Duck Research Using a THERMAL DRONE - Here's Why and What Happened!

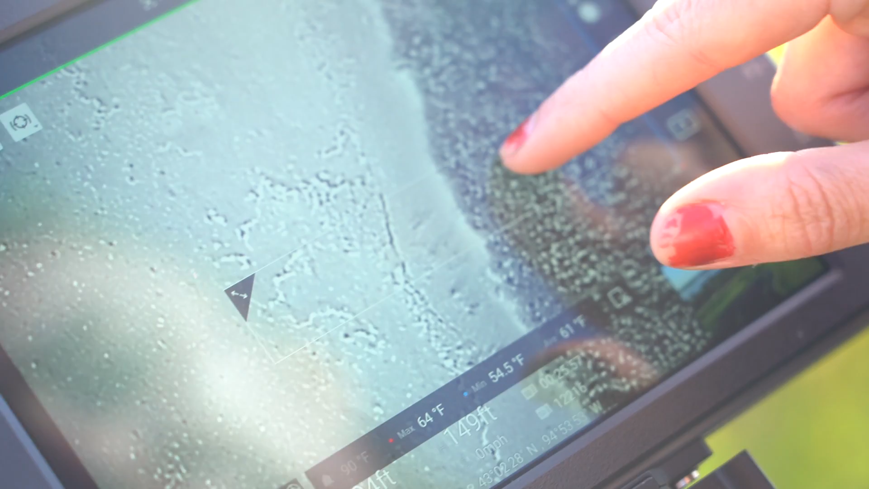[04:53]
On screen: max 64°F, min 54.5°F
So right now you can see that the hottest spot is kind of right here on the edge of this wetland.
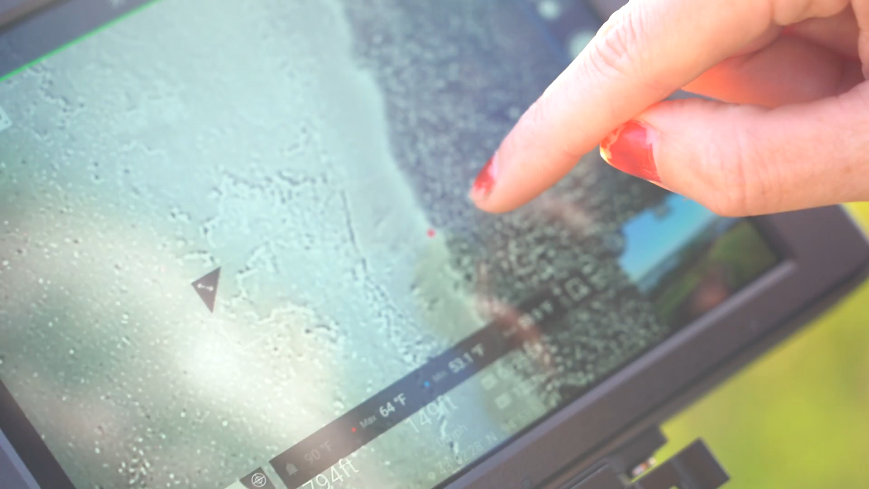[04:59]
That's telling me, since it's moving around a lot, that it's not a duck or anything. But we would look for kind of duck-shaped, these oval, round, duck-shaped things on the screen when we're doing these surveys.
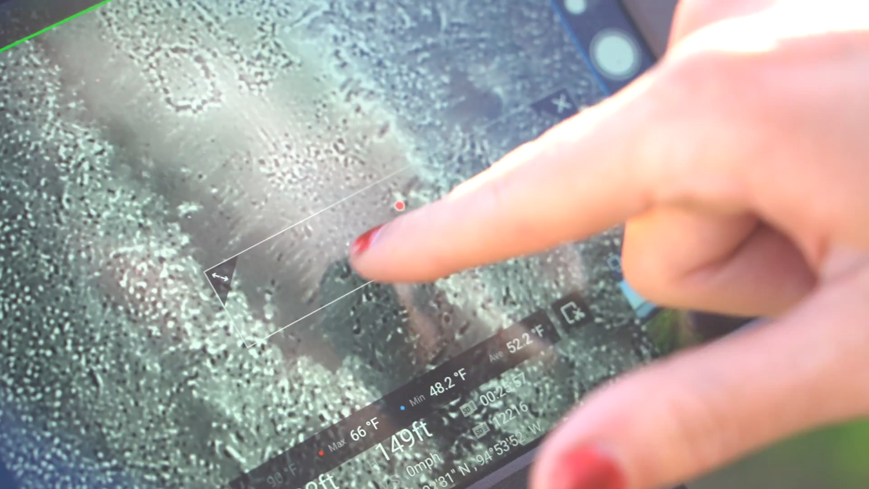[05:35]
On screen: max 66°F, min 48.2°F
So that way this is this is us telling us we got to go check them out.